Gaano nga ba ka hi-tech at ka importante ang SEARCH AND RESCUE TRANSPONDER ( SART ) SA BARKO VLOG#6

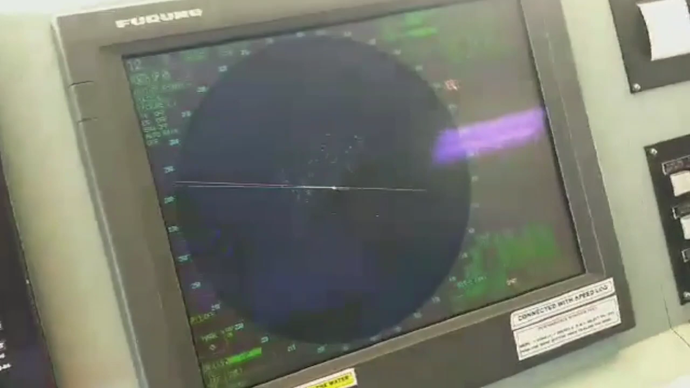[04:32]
Sige, tapos na natin. Yan, buksan mo lang yan, buksan mo lang. Okay, gada lang, gada.
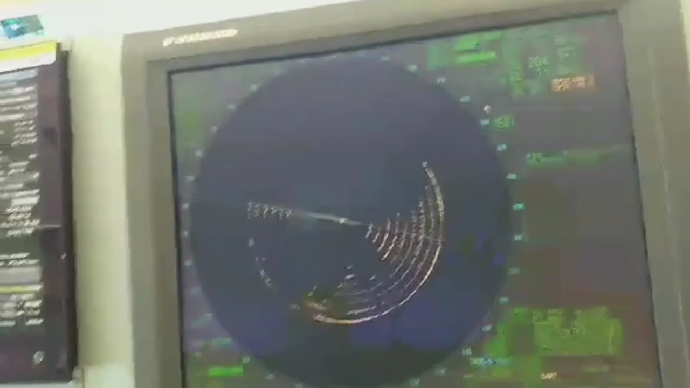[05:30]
Okay mga katoto, ayan na po ang testing ng SART sa X-band radar.
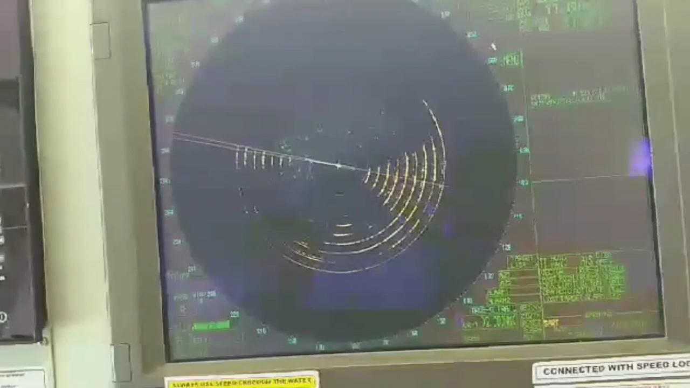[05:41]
So yan ang mga 12 dashes niya, which is the center.
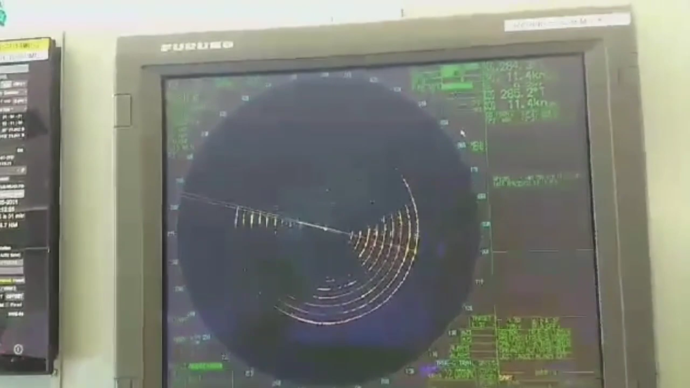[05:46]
Yan po ang location ng SART natin. Okay?